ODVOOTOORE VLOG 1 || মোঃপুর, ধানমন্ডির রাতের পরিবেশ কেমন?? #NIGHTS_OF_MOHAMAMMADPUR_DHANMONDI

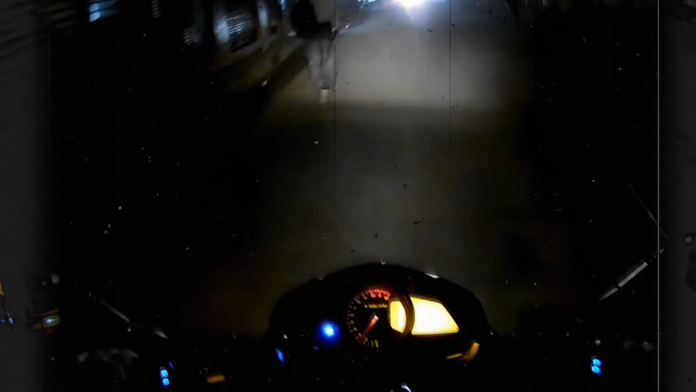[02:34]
একটা সময় ছিল বেশ নীরব থাকতো, রাতের বেলা বেশ নীরব হয়ে যেত জায়গাগুলো, এবং এখন যেমন দেখছেন আলো,
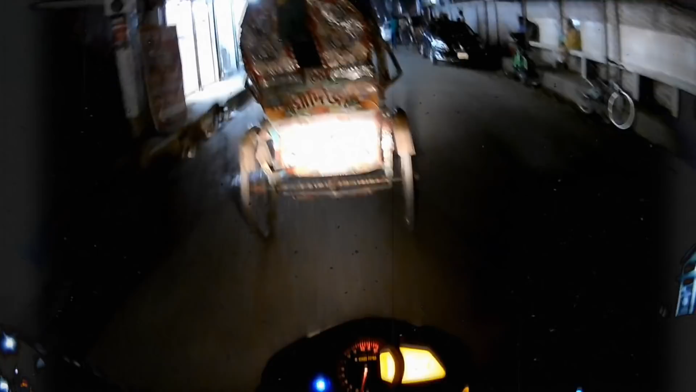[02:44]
লাইটস এবং অনেক মানুষজনের চলাফেরা, এরকম কিছুই একটা সময় ছিল না। একটা সময় বেশ অন্ধকার থাকতো জায়গাগুলো, তখন এখানে কিছুই ছিল না।
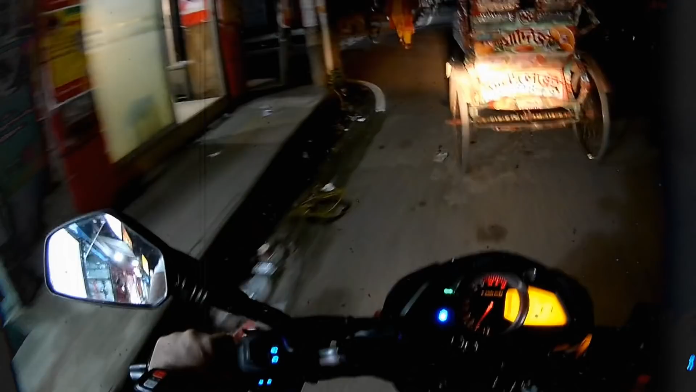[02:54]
এখন তো অনেক মানুষজন, অনেক ঘোরাফেরা হচ্ছে, অনেক মানুষজন চলছে এখানে।
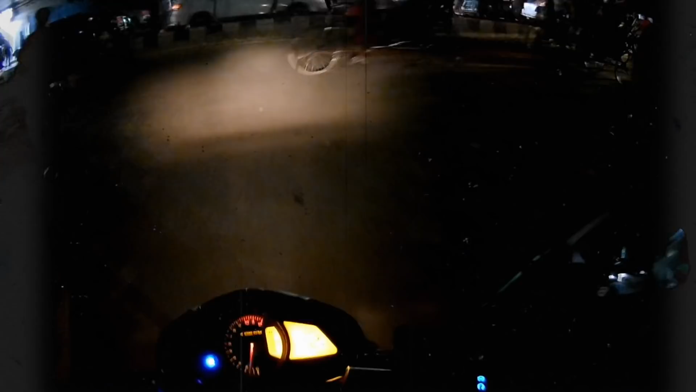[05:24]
সাতপশ্চিম রোড যেটা ধানমন্ডির দিকে গিয়েছে টোটাল।
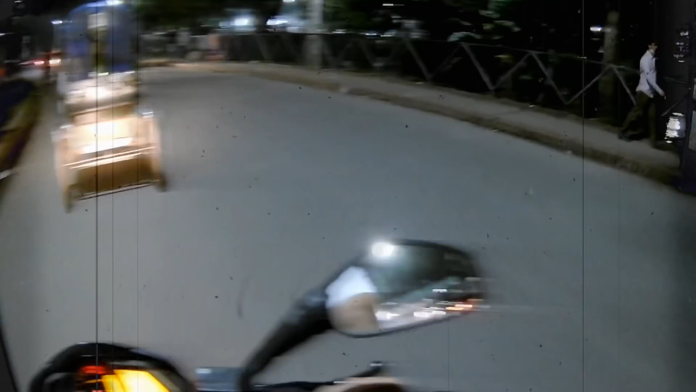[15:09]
এই যে এখন যে দেখাচ্ছে 32 নম্বরের পাশের জায়গাটা,
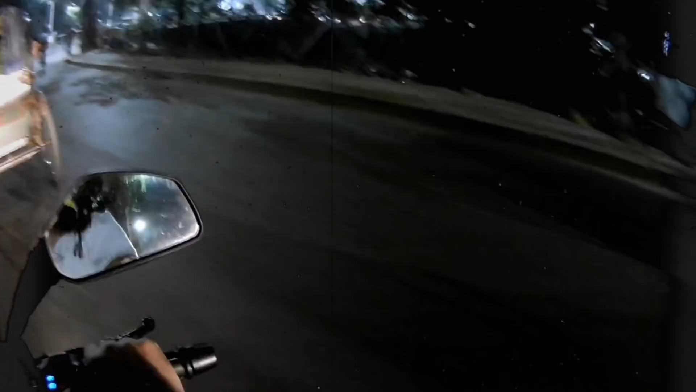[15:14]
এইখানে কিন্তু মাছ ধরত মানুষের সামনেই মাছ মাছান দিয়ে, এবং মেন রোডের পাশেও করত, মেন রোডের পাশেও করত।
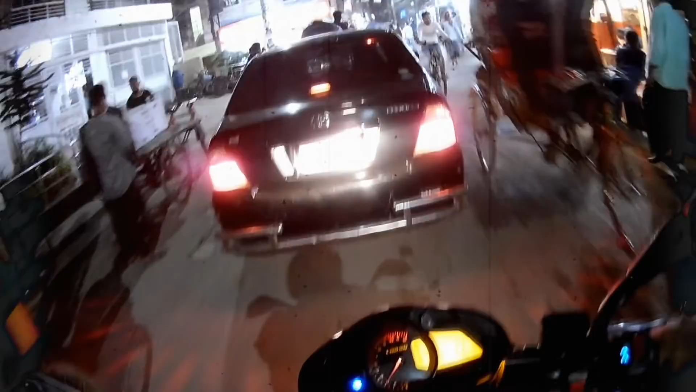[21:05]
আপনাদেরকে কিছু হিন্টস দিয়ে দেওয়া। বাহ, জায়গাটা জ্যাম লেগে গেছে দেখা যাচ্ছে।
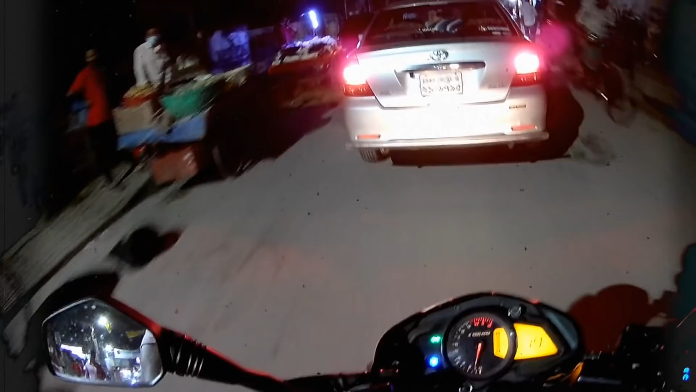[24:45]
বাট বেসিক্যালি যেটা দেখছি যে এভরিথিং রিমেইন্স দ্য সেম অলমোস্ট, এখনও এখানে আপনার আগে যখন অনেক বছর আগে আসছি তখনও দেখছি এখানে জিনিসপত্র বিক্রি হয়, এরকম গাড়ি বসে, ছোটো ছোটো ফেলা গাড়ি এখনও বসে, এবং
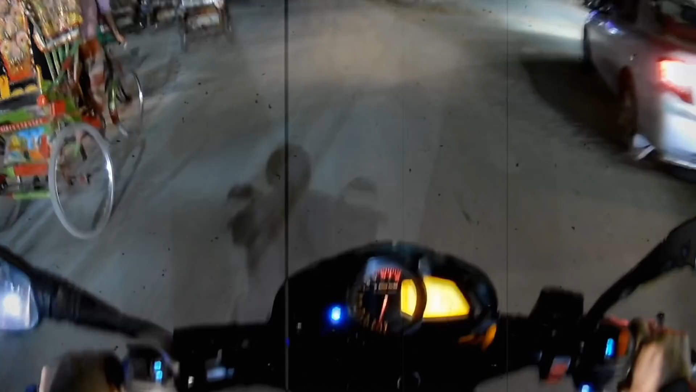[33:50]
এখানে হচ্ছে প্রচণ্ড জ্যামের মধ্যে দিয়ে যেতে হচ্ছে রিক্সা, গাড়ি, বাস অ্যান্ড মেনি আদার ভেহিকলস, আমি ও সেটটা নামিয়ে দিলাম, কারণ ভুল আসছে অনেক।
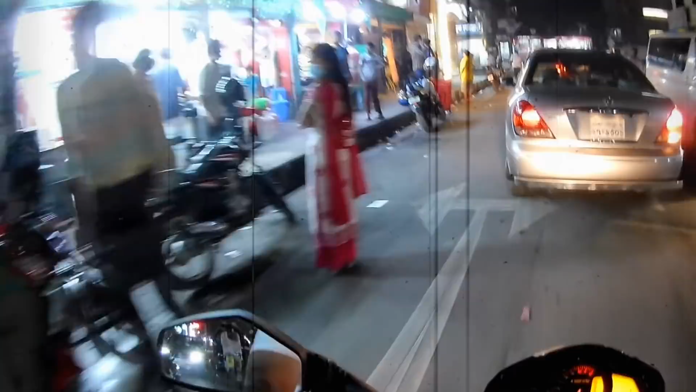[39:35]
অনেক খাবারের দোকান, এবং খাবারের দোকানের জন্যই অনেক ভিড়। এছাড়া আমি এখন ঢুকে যাব হচ্ছে তাজমহল রোড,
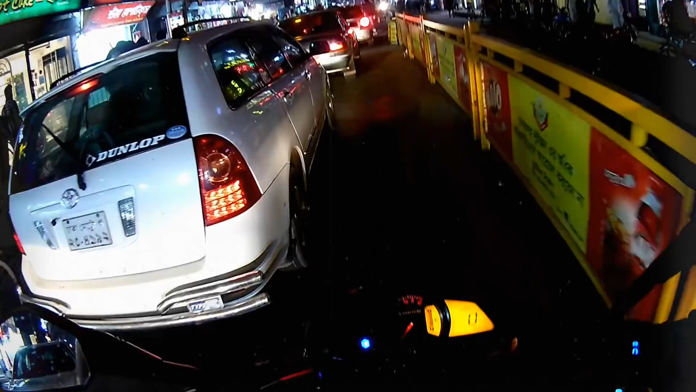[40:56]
খাবারের অনেক সুন্দর সুঘ্রাণ আসছে, ইচ্ছা করছে খাবার কিনে নিয়ে যাই, খাবার খাই।
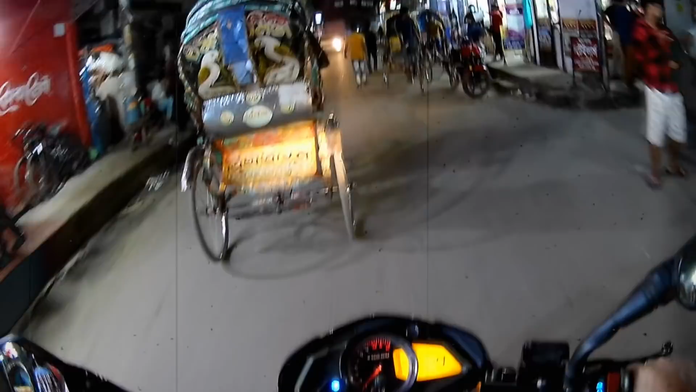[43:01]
মানে স্বাস্থ্যবিধি না মেনে একসাথে মুভ অ্যারাউন্ড করা। অনেকের মুখে মাস্ক নেই, অনেক মানুষ আছে মাস্ক ছাড়া চলাফেরা করছে।
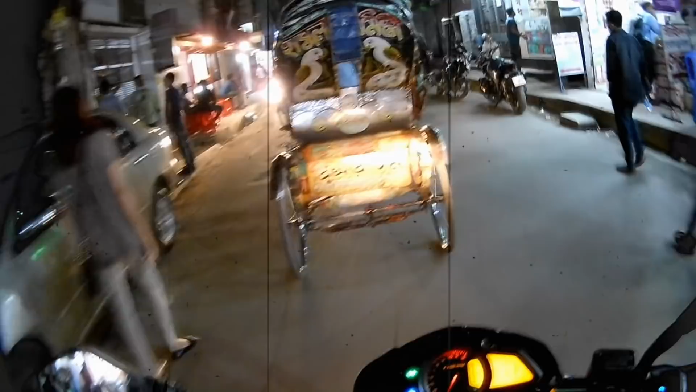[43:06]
এই জিনিসগুলো এড়িয়ে যাওয়া উচিত, যেহেতু অসুখটা আসলেই
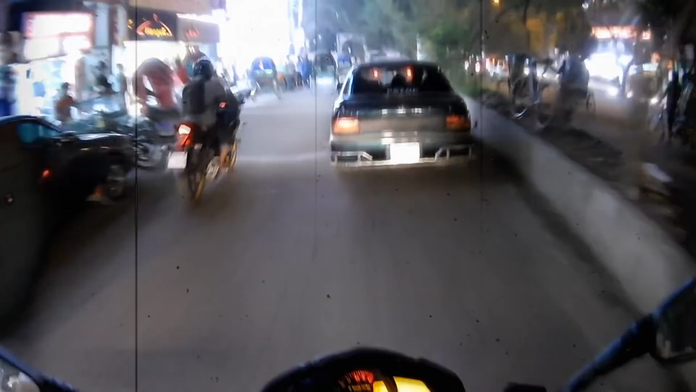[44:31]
এবং পরবর্তীতে আমরা যখন স্কুলে পড়ি তখন দেখেছি ওই জায়গায় ইট খোলা ছিল, ইটের ভাটা ছিল,
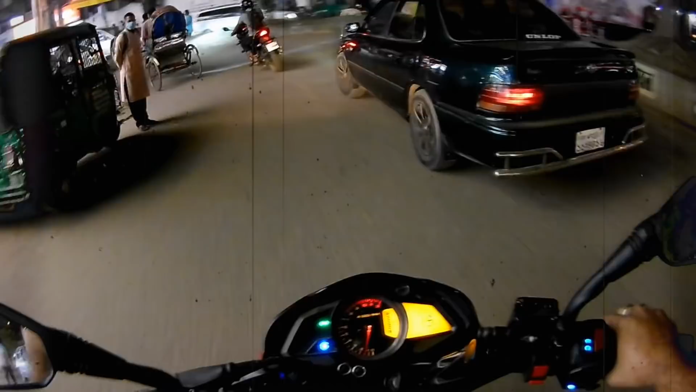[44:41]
এবং এখন সেখানে বড় বড় অ্যাপার্টমেন্ট কমপ্লেক্স হয়ে গেছে, মার্কেট হয়ে গেছে এবং আরও অনেক কিছু। তো আমি কিন্তু আপনাদেরকে বিভিন্ন জায়গা মোহাম্মদপুরেরই একটা সাইট ঘুরে দেখালাম সেই জায়গাটা কেমন।
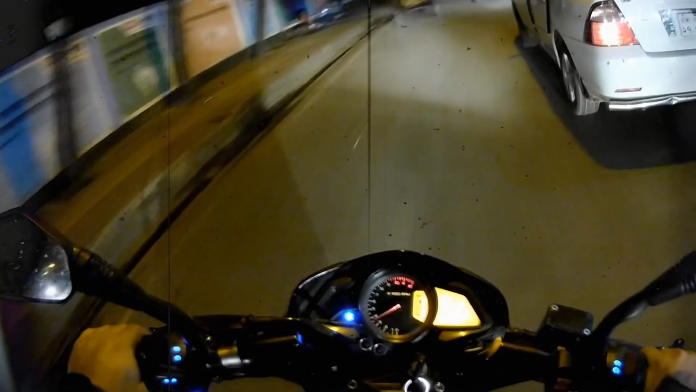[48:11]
এটা একটা বেশ ভালো স্কুল, বেশ নাম করা একটা স্কুল। এখানে এই স্কুলের আশপাশটা অনেক নীরব থাকে, এখানে একটি সামনে কিছু হসপিটাল বা কিছু আছে, সেই জায়গাটাও বেশ কয়েক।
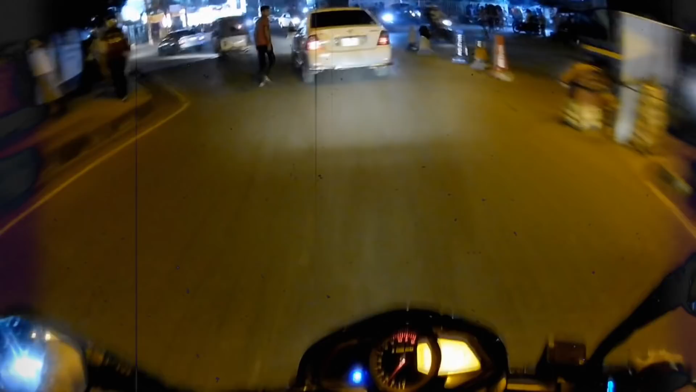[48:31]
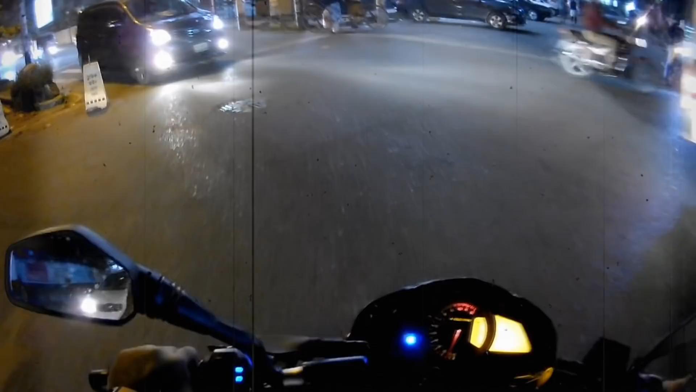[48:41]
উনি লেফট নাও দিচ্ছেন কিন্তু উনি সামনে এগিয়ে আসছেন বারবার, বট দ্য হ্যাক,